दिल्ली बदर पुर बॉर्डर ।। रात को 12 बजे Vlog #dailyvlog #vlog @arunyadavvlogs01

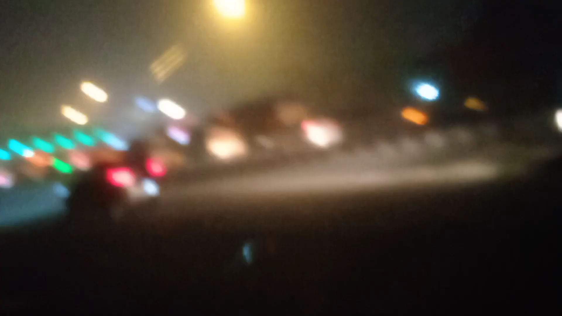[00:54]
और यह गाड़ी आड़ी जा रही भाई यह फरीदाबाद रोट है बदर पुरबाडर यह टूल टेक्स है यहां